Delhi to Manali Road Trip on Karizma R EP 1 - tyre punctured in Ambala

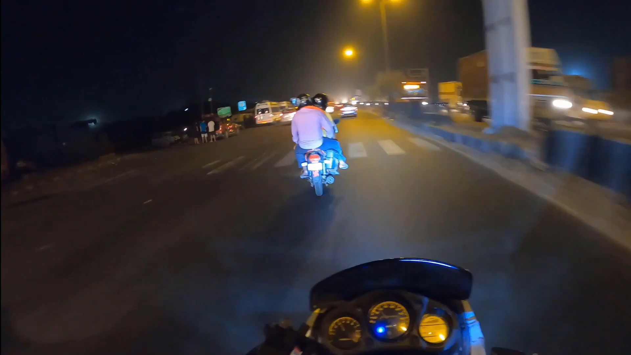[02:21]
ओह भाई साहब, तीन बैठे हैं, तीन एक और भी डालो भाई।
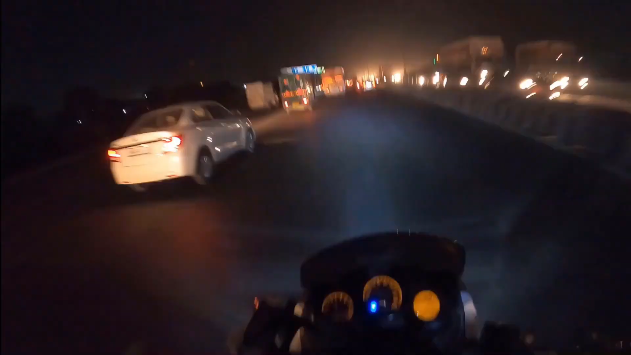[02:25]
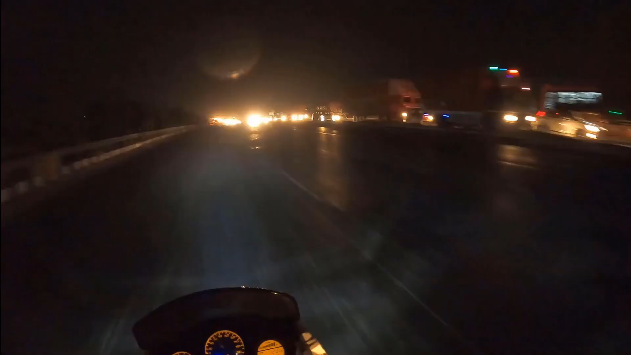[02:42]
जाम देख कितना लंबा जाम है यार।
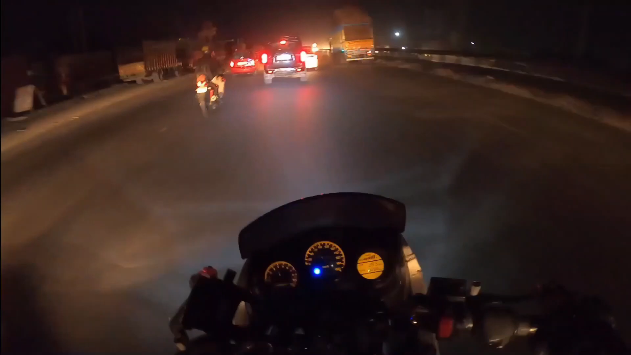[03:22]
जी, मेरे को बैक टू बैक दूसरा ट्रैफिक जाम मिला है। इससे पहले जो ट्रैफिक जाम था वो था सिंघू बॉर्डर पर, और ये है मुरथल टोल का जाम।
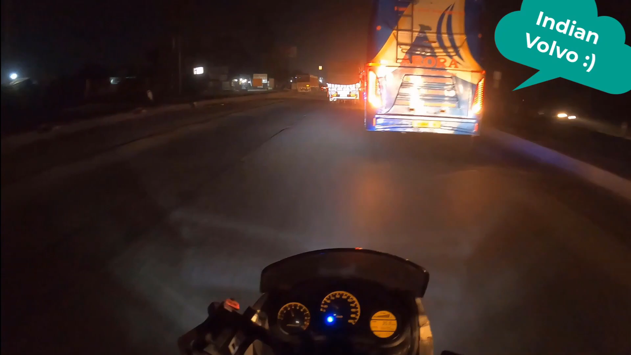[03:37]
ये री नकली वॉल्वो, दिस इज कॉल्ड इंडियन वॉल्वो, इंडियन वॉल्वो। ये है टोल, ये वाला टोल अपने को क्रॉस करना पड़ेगा।
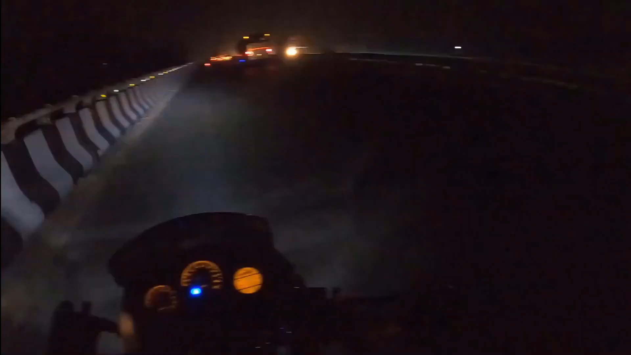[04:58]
सो गाइस अब हम मुरथल से डिनर करके निकल गए हैं और फर्दर जर्नी के लिए आगे प्रोसीड कर रहे हैं। अब आगे आएगा पानीपत और उसके बाद करनाल। एक 45 और 40 का टाइम और ये आप देख सकते हैं ये बाइकर्स जो हैं,
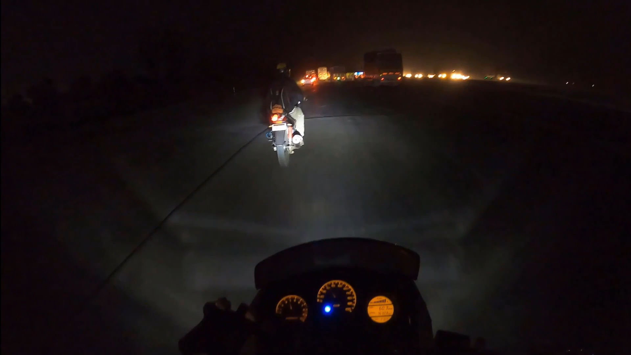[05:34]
लेकिन पानीपत से पहले पड़ेगा गन्नौर, गन्नौर के बाद आएगा समालखा, समालखा के बाद आएगा पानीपत। इट्स नॉट दैट क्लोज।
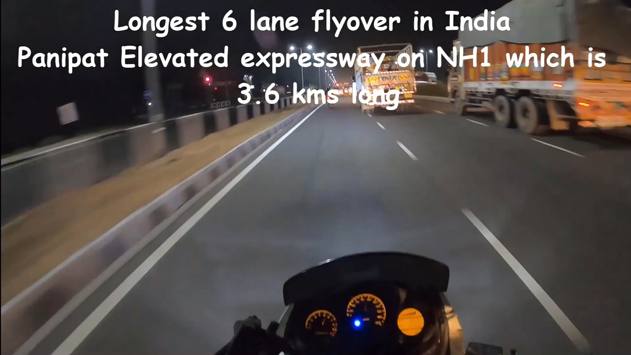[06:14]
रात को तो इतना कुछ नहीं फ़र्क पड़ता, लेकिन डे टाइम में डेफिनेटली ये बहुत मेजर रोल प्ले करता है, क्योंकि पानीपत सिटी बहुत ही हसलिंग और बसलिंग सिटी है, इतना भीड़ भाड़ वाला सिटी है कि आपके लिए ये
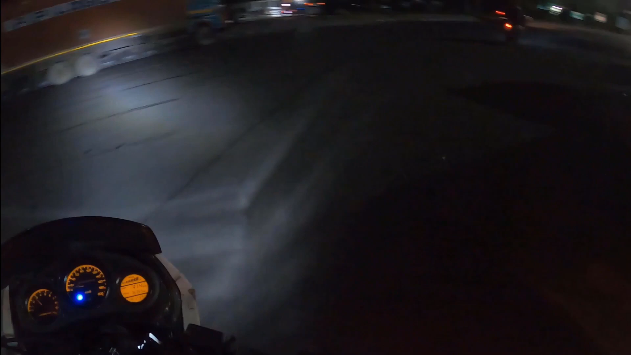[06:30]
फ्लाईओवर बहुत ज़्यादा इम्पोर्टेंट रोल प्ले करता है।
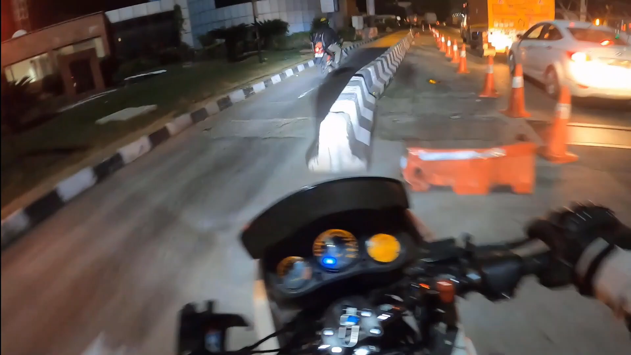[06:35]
तो इसी के साथ हम पहुंच गए हैं पानीपत टोल, अब आएगा आगे कुरुक्षेत्र एंड देन अम्बाला।